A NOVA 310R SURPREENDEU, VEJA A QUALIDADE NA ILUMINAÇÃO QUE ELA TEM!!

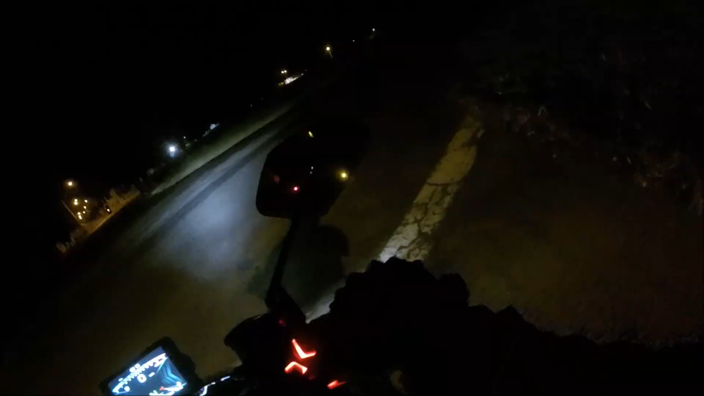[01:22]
Bora lá Bom galera, vou ir nos trechos mais escuros aqui espero que a câmera consiga
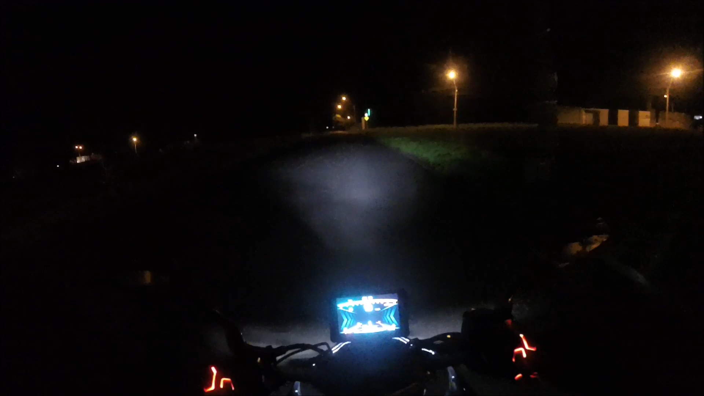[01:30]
pegar aí o máximo da perspectiva que eu tenho pessoalmente que é muito impressionante a qualidade de iluminação dela boa demais, cara então no farol normal aqui, vou jogar um lampejo do farol alta só para vocês terem uma noção o farol alto destrói, né velho? Olha aí tem uma amplitude gigantesca além dele projetar bem mais para frente ele abre a iluminação de uma forma impressionante
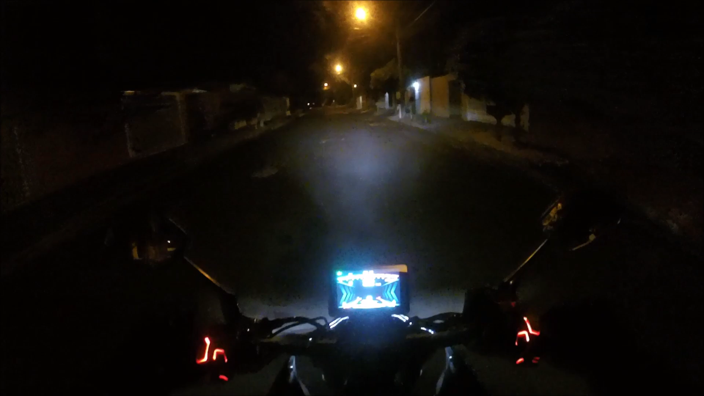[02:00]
sem falar que como eu mostrei em outro vídeo em mais detalhes
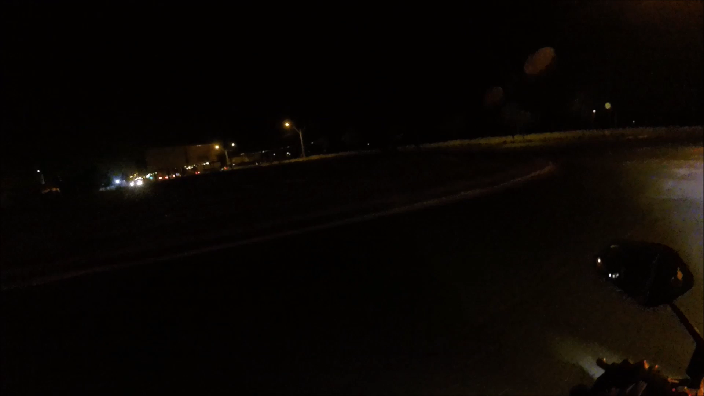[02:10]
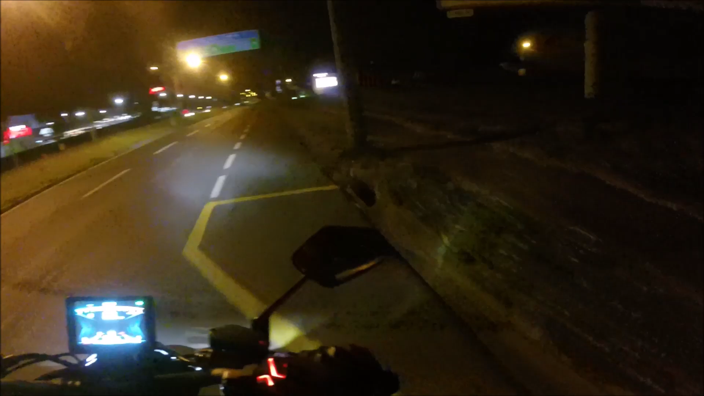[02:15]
é lindo demais essa moto à noite, né?
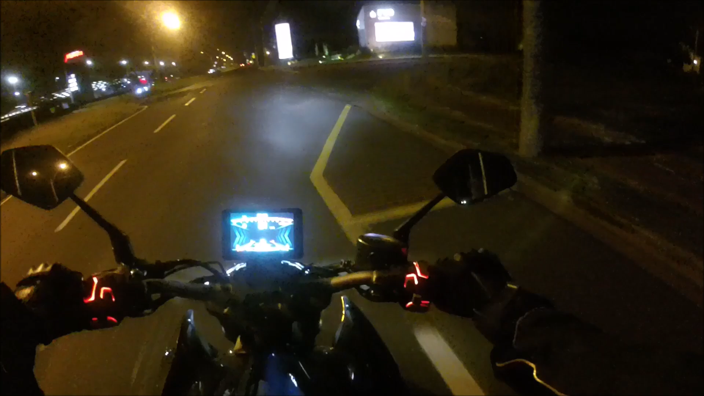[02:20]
o painel esses detalhes em vermelho aqui nos botões que são LEDs também olha como clareia bem galera essa rua aqui não é tão escura tem outras mais escuras do que essa mas olha tem uns pontos mais escuros ali na frente quando eu jogo o farol alto já clareia tudo dá para pegar aqueles casais namorando no breu você já acaba com a festa deles
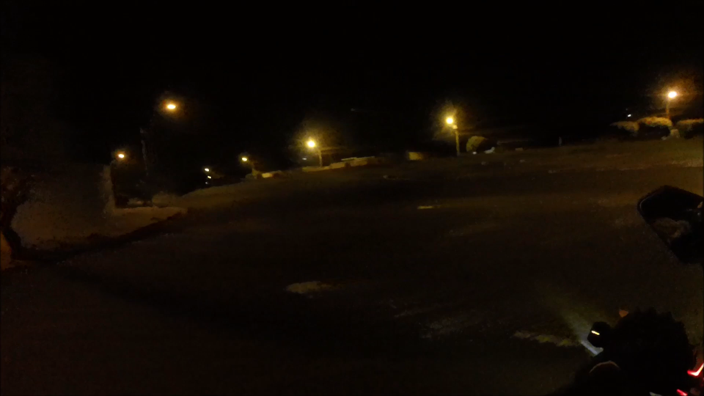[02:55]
tem trechos mais escuros para eu explorar e eu vou para lá aquele gato de boa aqui dando o rolezinho dele galera não esquece não esquece de me seguir no instagram também underline Juninho03 link está na descrição
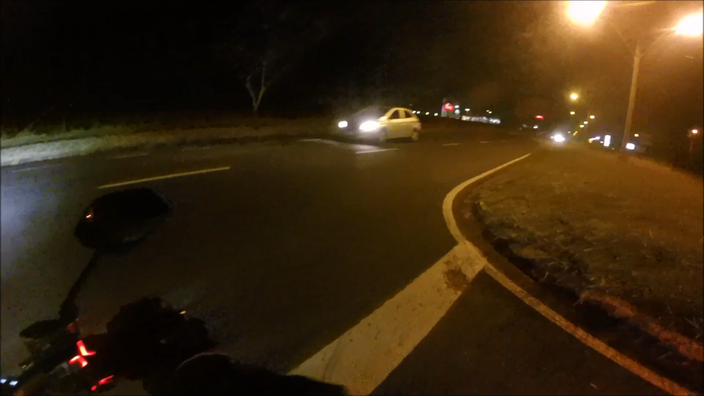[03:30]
estou andando aqui no modo eco de boa aliás eu dei uma acelerada em um outro momento acabou saindo do modo eco agora está no modo eco
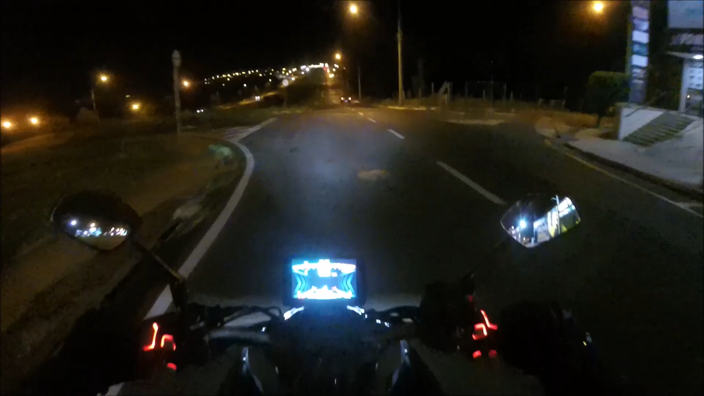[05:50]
duas coisas a destacar a qualidade de iluminação e a beleza que é o conjunto de iluminação dela parabéns para as ontes que acertou em cheia aí nessa questão também estou tendo nenhuma dor de cabeça com a moto até o momento tudo tranquilo
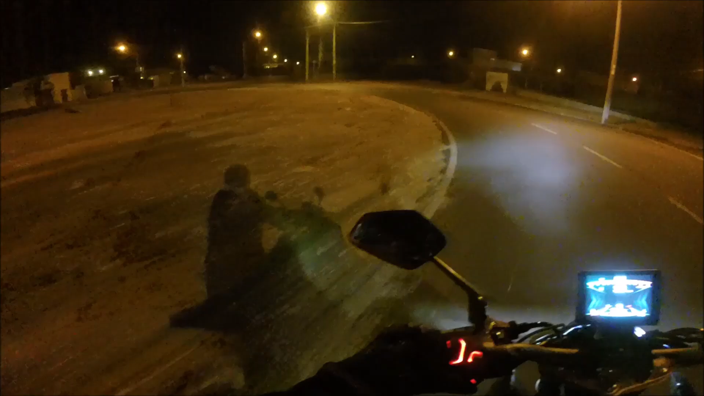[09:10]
estou de jaqueta aqui e tudo mas mesmo assim está fácil não olha o outro trecho não muito bem iluminado o que eu achei o que eu achei mais interessante é como ela está projetando bem no chão a luz ao mesmo tempo que ela projeta para frente então você consegue aí já tem uma projeção